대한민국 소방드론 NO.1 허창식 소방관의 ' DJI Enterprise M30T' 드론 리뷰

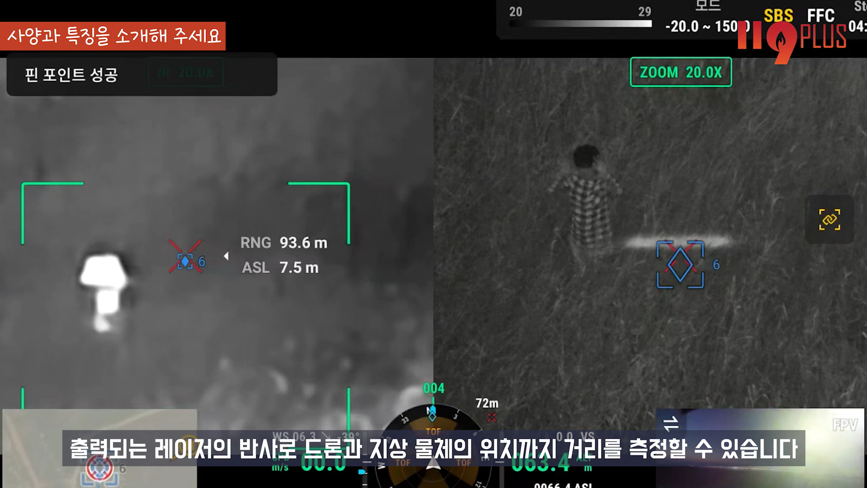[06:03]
제조사 사항에는 10.2km, 약 1200m까지 거리를 측정할 수 있다고 하지만 실제로 운영 환경에 따라 조금 차이가 있을 수 있습니다.
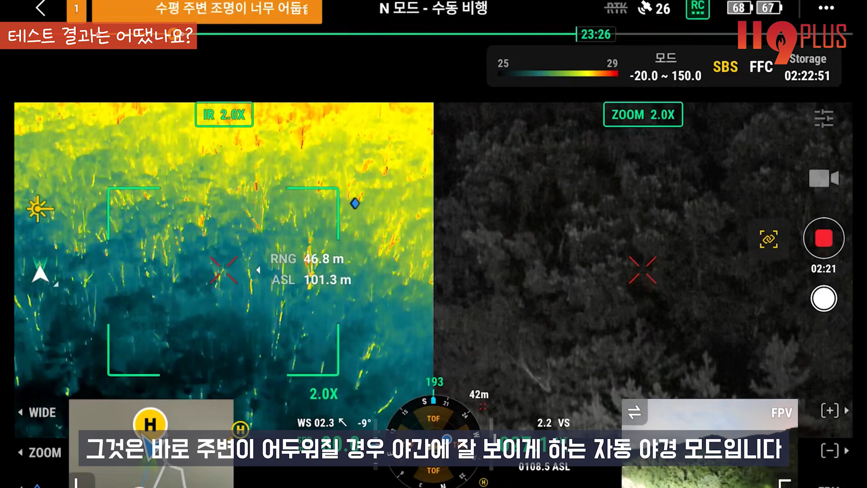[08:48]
잘 보이게 하는 자동 야경 모드입니다.
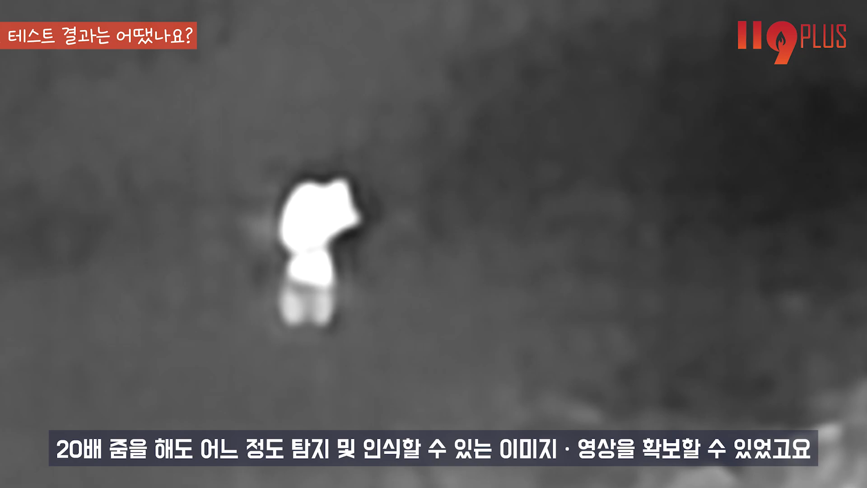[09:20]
초고해상도로 돼 있어서 20배 줌을 해도 어느 정도 탐지 및 인식할 수 있는 이미지 영상을 확보할 수 있었고요.
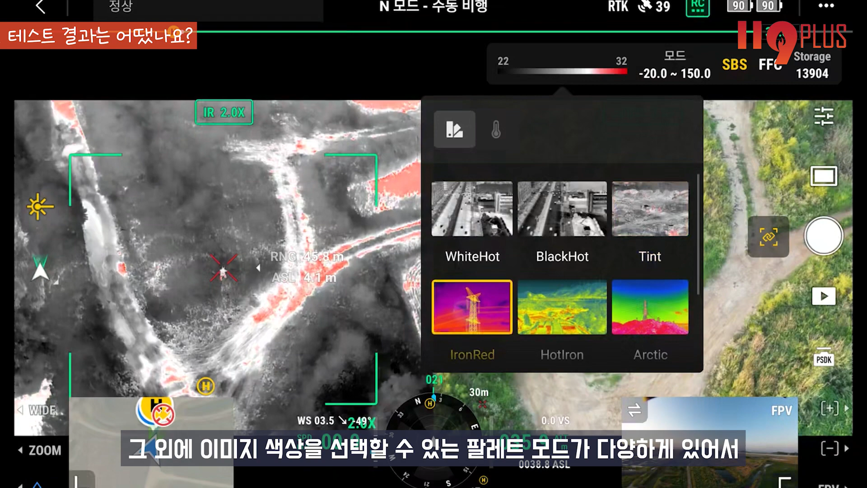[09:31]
그 외에 이미지한 색상을 선택할 수 있는 팔레트 모드가 여러 개 다양하게 있어서 수색할 환경과 조종자 취향에 따라 자유롭게 바꿀 수 있었습니다.
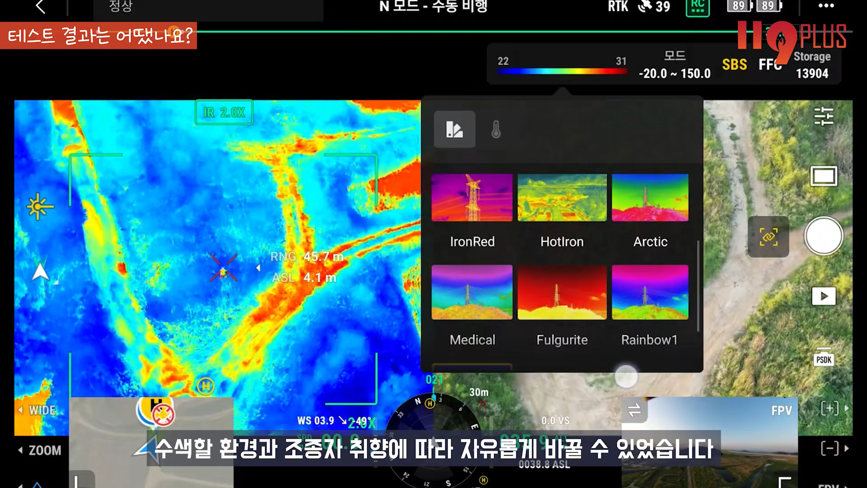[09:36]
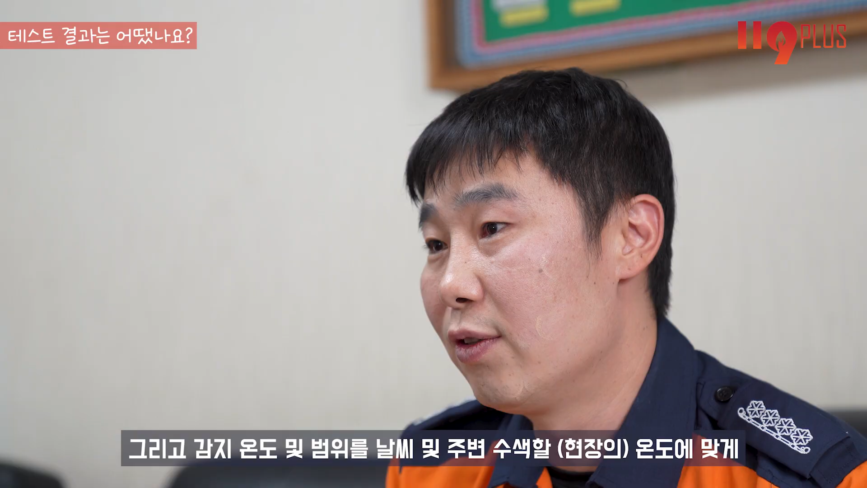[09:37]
그리고 감지 온도 및 범위를 날씨 및 주변
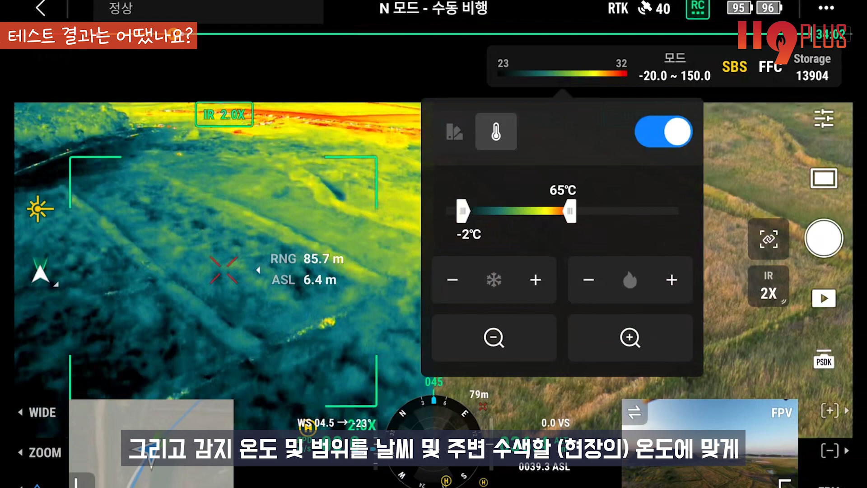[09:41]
수색할 온도에 맞게 조종자가 수동으로 설정할 수 있었고 일정 온도가
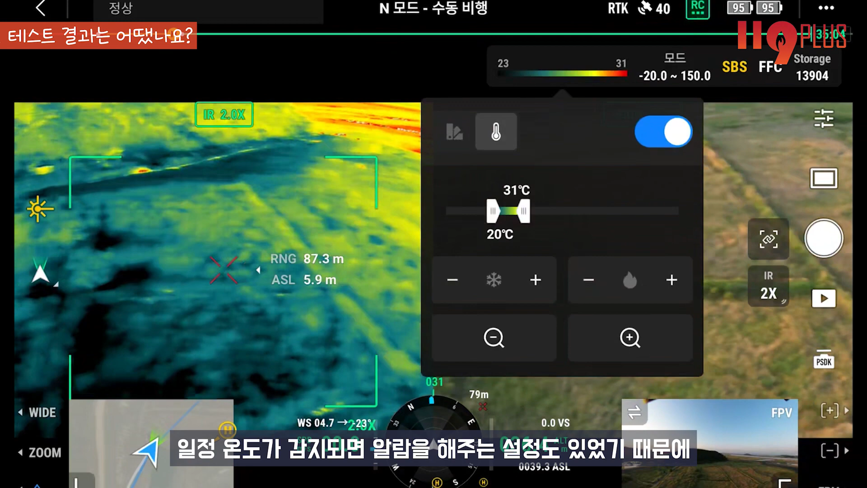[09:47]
감지되면 알람을 해주는 설정도 있었기 때문에 이런 기능은 보조적으로 유용하게 사용할 수 있었습니다.
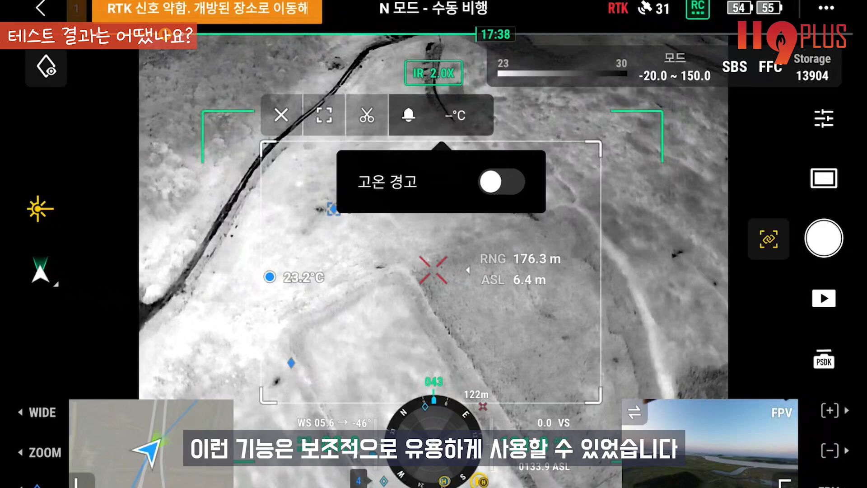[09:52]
On screen: spot 23.2°C
그리고 대개 드론에 사용하는 열아산 카메라는 지상에서 사용하는 것보다 멀리서 사용하기 때문에 그에 맞게 성능 및 기능의 개선이 필요하거든요.
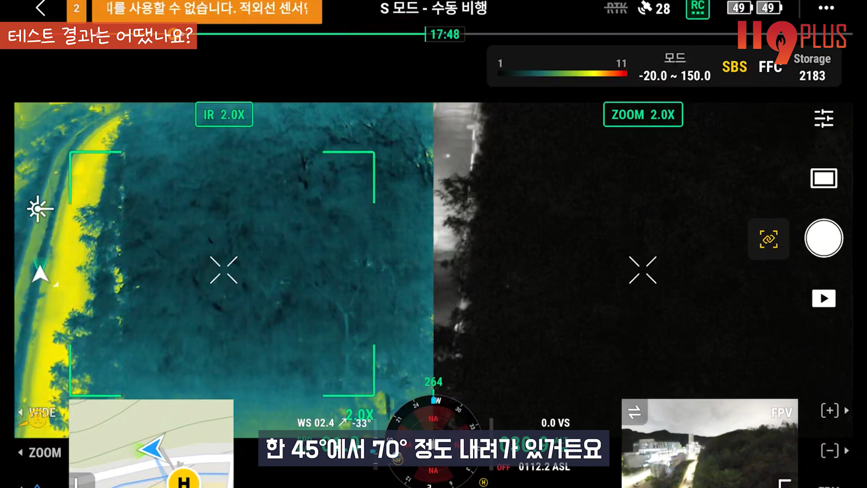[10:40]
한 45도 한 10도 정도 내려가 있거든요. 그래서 그 상태로 집중해 수색하면서 이동하다 보면 조종자가 기체 정면에
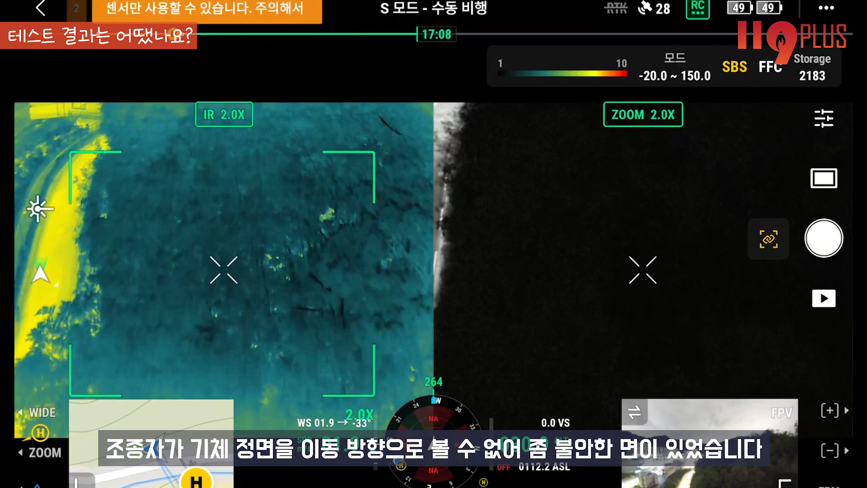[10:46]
이동 방향으로 볼 수 없어 좀 불안한 면이 있었습니다.
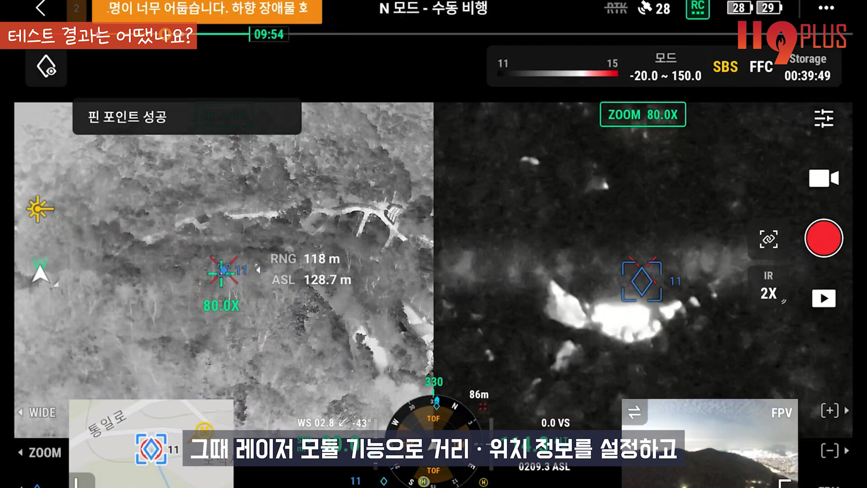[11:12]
그때 레이저 모듈 기능으로 거리, 위치 정보를 설정하고 한눈에 수치 및 좌표로 파악할 수 있기 때문에 주변 지상 대원들에게 보다 정밀
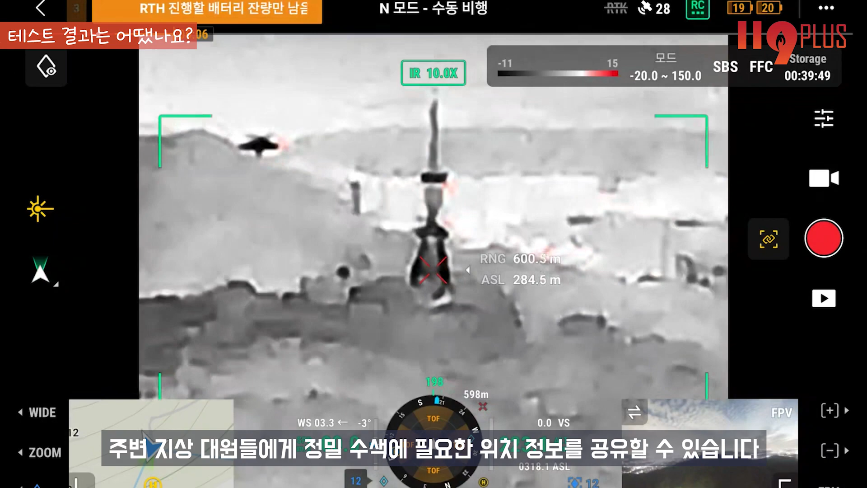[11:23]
수색에 필요한 위치 정보를 공유를 할 수 있습니다.